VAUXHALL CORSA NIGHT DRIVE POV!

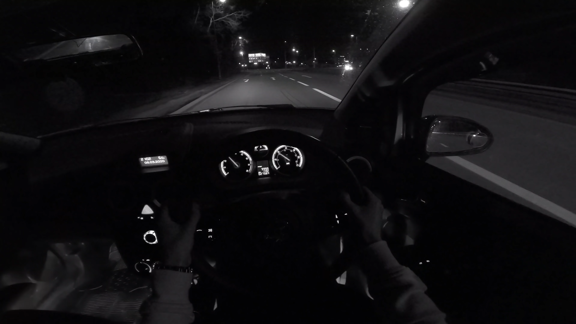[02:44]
where we're heading right now is the home of the limited edition courses we are heading to obviously mcdonald's i'm not actually going to get anything we're just going to go go there just because that's where this that's where that's where we live mate that's where we live look
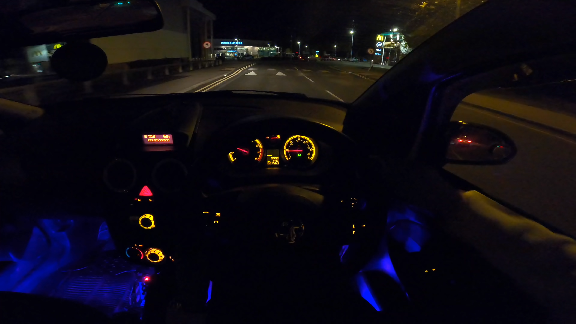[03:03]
there's a radio course right there oh i'm home babies i'm home how many courses one
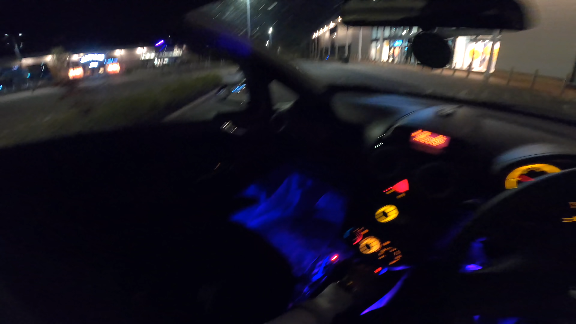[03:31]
but look at everyone they're just grouping together like there's car meets here there's car meets down there it's just it actually is just so beautiful